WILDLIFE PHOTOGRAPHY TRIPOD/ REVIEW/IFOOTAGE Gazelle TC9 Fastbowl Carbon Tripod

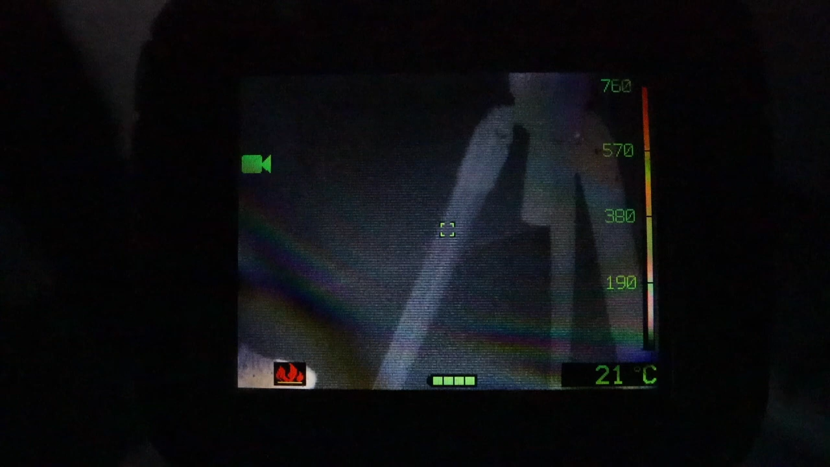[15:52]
On screen: spot 21°C
So here we can see the tripod viewed through the thermal imaging camera. The temperature's down to 19 degrees. And then I just put my hand onto the tripod leg, leave it there for a few seconds,
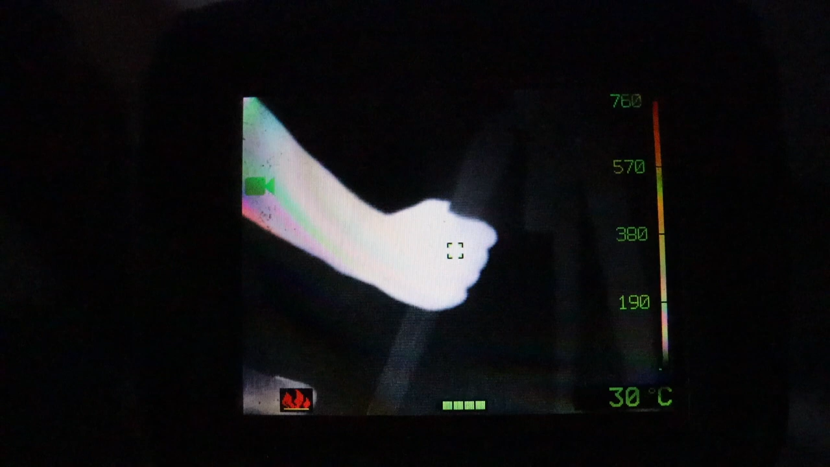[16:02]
On screen: spot 30°C
and you'll see how the heat is transferred onto the carbon. There we go.
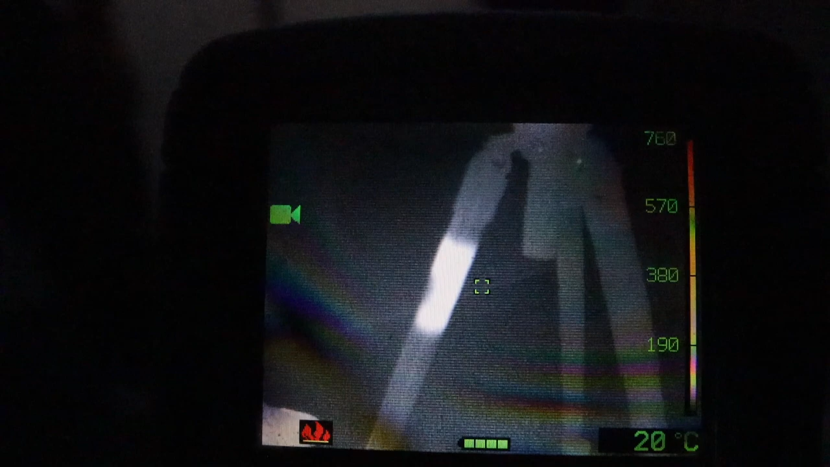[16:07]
On screen: spot 20°C
That shows it up nicely. And that already at 25 degrees,
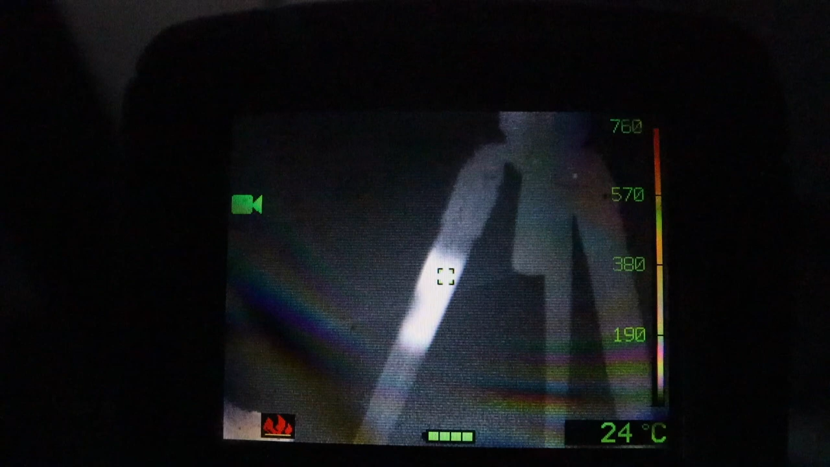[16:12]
On screen: spot 24°C
making this tripod really comfortable to handle in cold temperatures.